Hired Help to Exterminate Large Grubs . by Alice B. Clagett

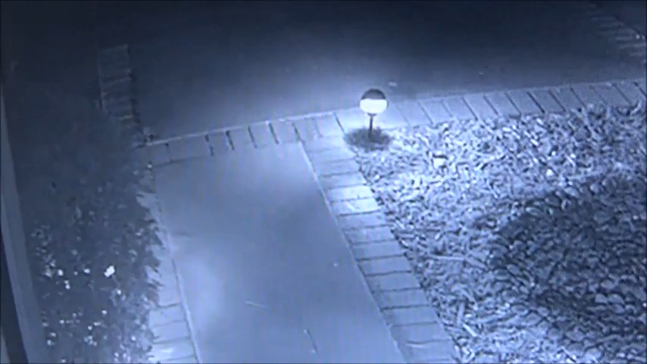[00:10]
This is the chief of staff here in charge of the large white grub control.
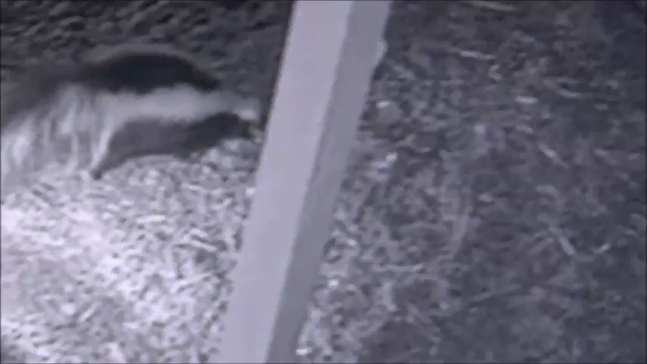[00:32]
He's doing a wonderful job over there. Here it is later at 6 a.m. back again.